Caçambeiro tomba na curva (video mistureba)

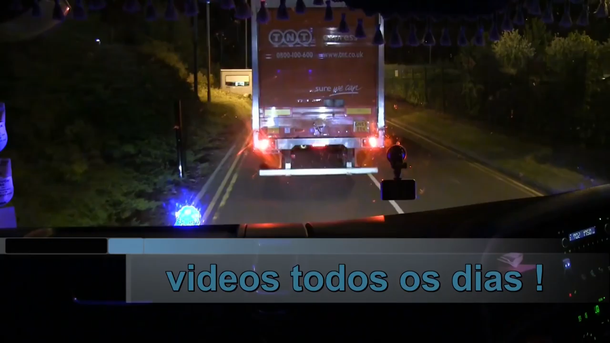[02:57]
Vamos fazendo aí o controle aí das carretas para sair daqui de dentro, né?
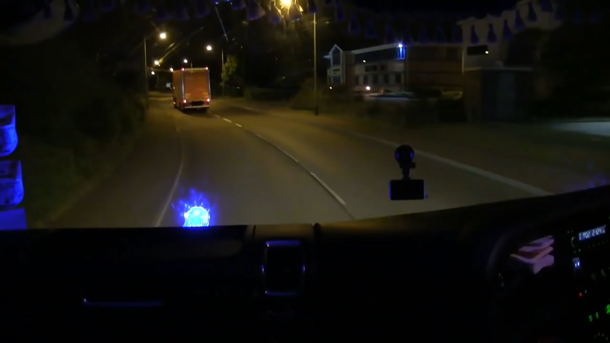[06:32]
Esse que passou aí agora é uma empresa concorrente nossa, ele é bem do lado da minha empresa ali também. Tá com FH12, tô falando italiano, FH12,
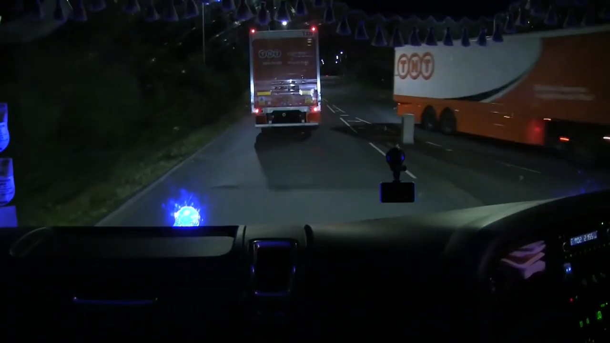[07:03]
500 cavalos, né? 2005 parece esse caminhão aí.
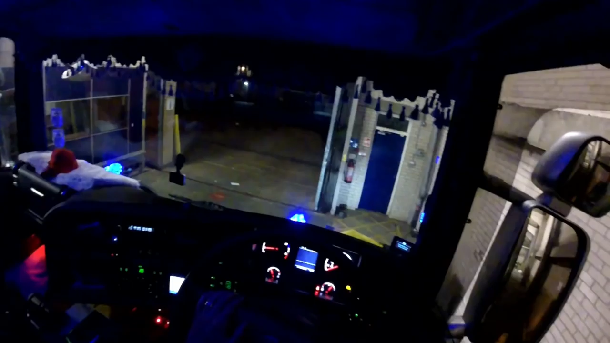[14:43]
Qual que é a situação aqui agora? É sair que essa aqui eu engatei aqui agora.